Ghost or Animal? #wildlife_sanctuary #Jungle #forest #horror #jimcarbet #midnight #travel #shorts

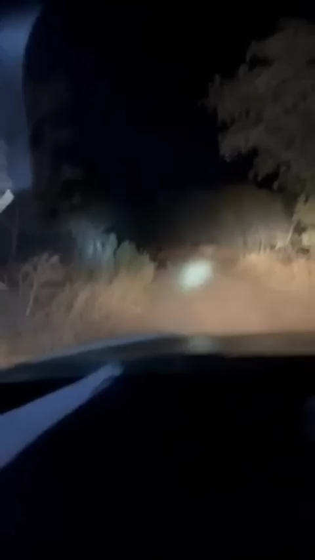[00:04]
جنگل میں رات کے سفر جتنا رومانچگ ہوتا ہے اتنا ہی درہا بنا بھی کب کون سا جانبر سامنے آجائے کچھ نہیں کہہ سکتے یہ سامنے کچھ حلچر معلوم پڑھ رہے ہیں شاید کوئی جانبر ہے وہاں شاید کتہ یا پھر جنگلی سور